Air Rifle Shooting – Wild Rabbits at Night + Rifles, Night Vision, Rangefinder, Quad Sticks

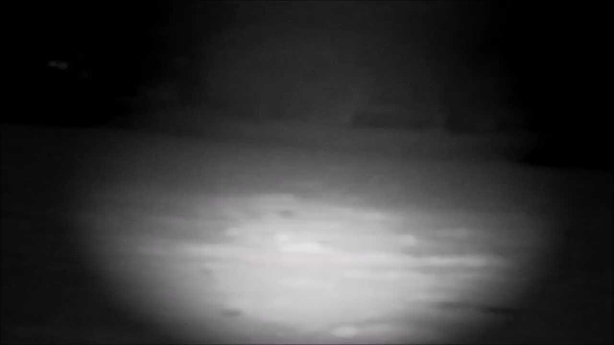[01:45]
It's after dark now and there were no sign of rabbits before dark.
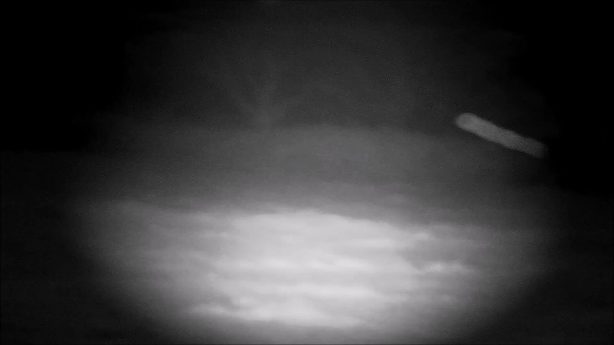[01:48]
I'm using the PAR to scan the fields and hedgerows, hoping to see those rabbit eyes shining in the dark.
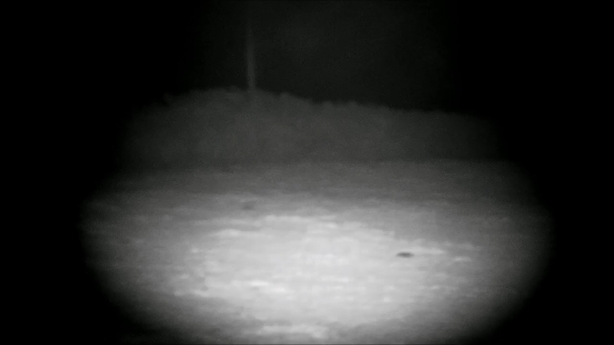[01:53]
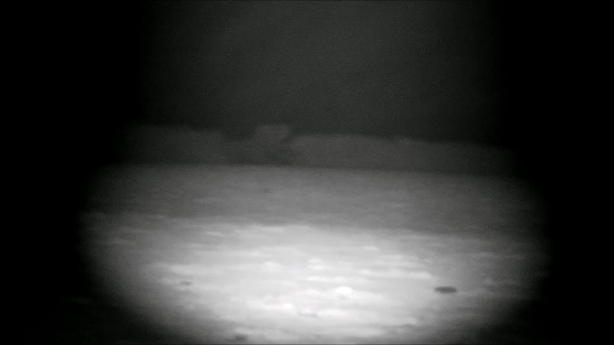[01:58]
I'm either walking and spotting, or stopping at a spot for a short while.
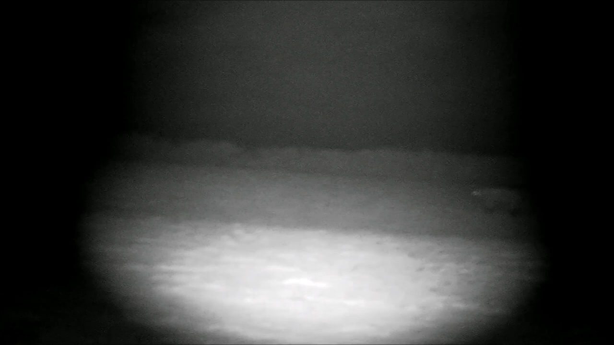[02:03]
Some shiny eyes here, but not the shiny eyes I'm looking for.
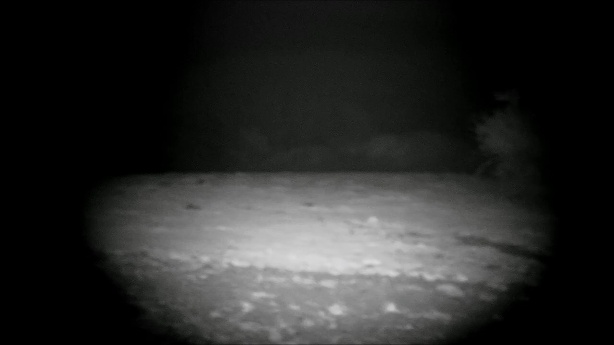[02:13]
After walking the hedgerows of two fields, I finally spot a couple of rabbits in the third field. A scan with the rangefinder shows the nearest rabbit at 44 yards. You can see the rabbits clearly know something is up.
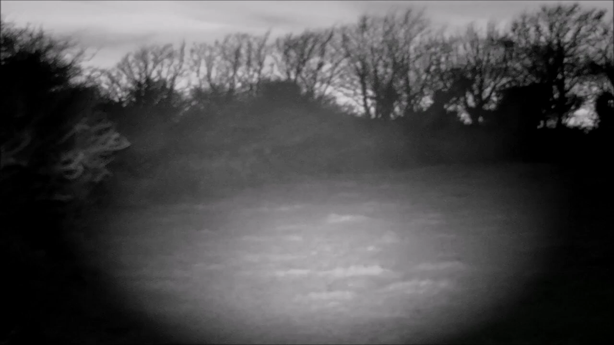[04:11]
but not sure what it would be called in shooting when you have lots of equipment, but it's all good fun. Again, after a bit of a wander, I eventually spot a rabbit, ironically in the same field as the previous night, but then notice another much closer.
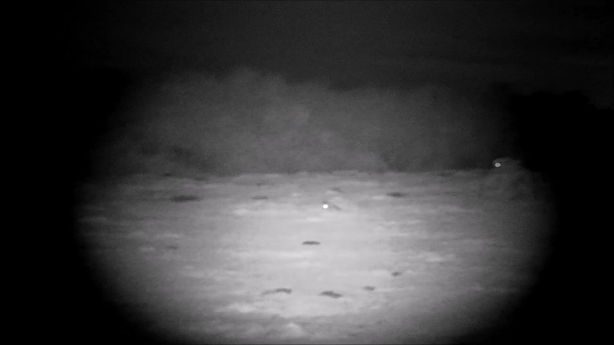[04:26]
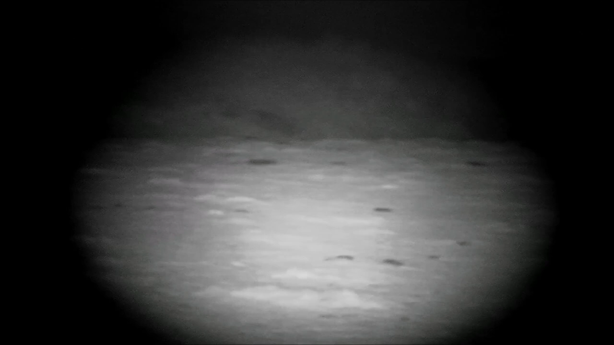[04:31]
Unfortunately, after getting myself set up on the sticks, that rabbit had gone, so obviously heard me.
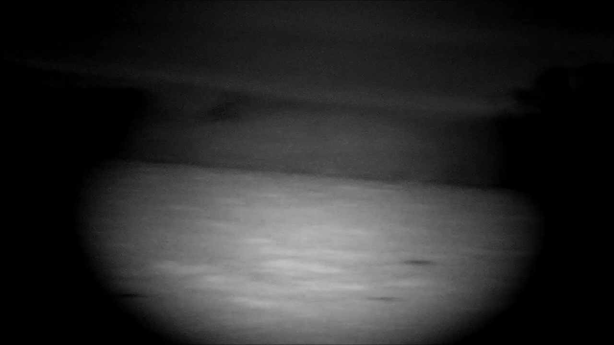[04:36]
However, the other rabbit much further away was still there, but way too far, so I needed to stalk closer.
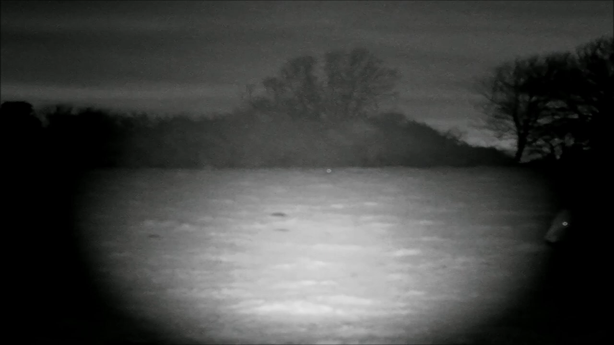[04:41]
Great, the rabbit's still there, and I'm 41 yards away, so happy to take the shot. Just one problem, this rabbit decided it was going for a wander and would not stay still, and even worse, decided to wander further away from me. so I just had to be patient and try to follow the rabbit. I know I'm too slow, but when taking shots at 40 to 50 yards, I like to make sure my aim is as good as it can be.
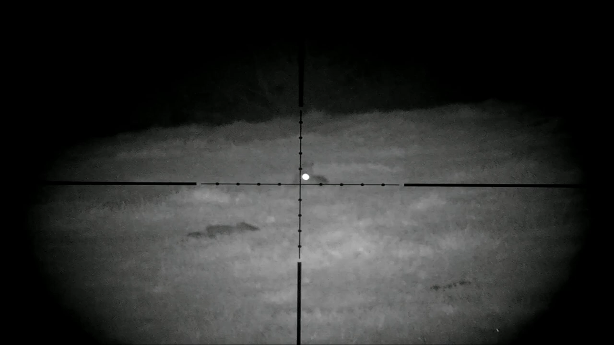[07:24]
Okay, good, it's come back towards me at 41 yards. Now I just need it to stay still. Not sure why I missed there, but fortunately the rabbit didn't balk, so a second chance.